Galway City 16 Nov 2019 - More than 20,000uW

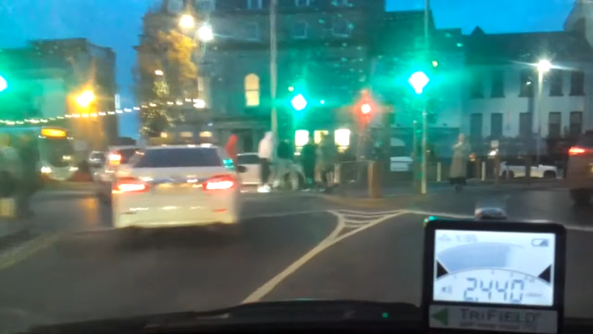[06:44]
There you go, there's maxed again. I saw 10,000 field readings.